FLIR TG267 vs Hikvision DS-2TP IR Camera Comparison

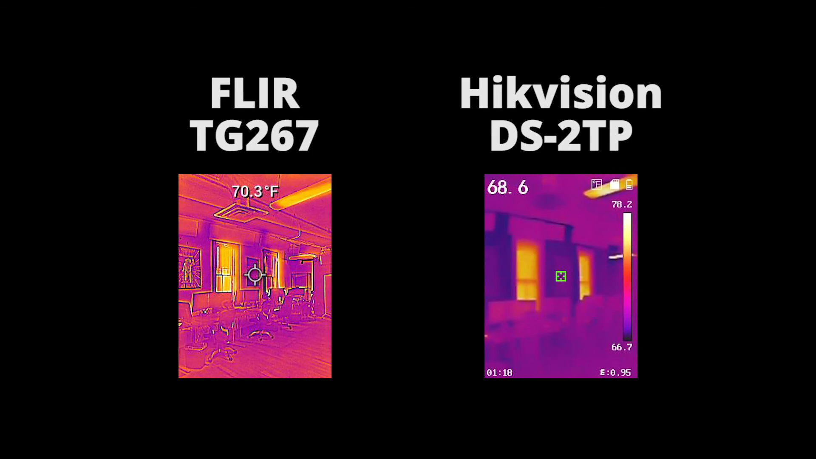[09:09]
So there you have it, that's the FLIR TG267 and the Hikvision DS2TP.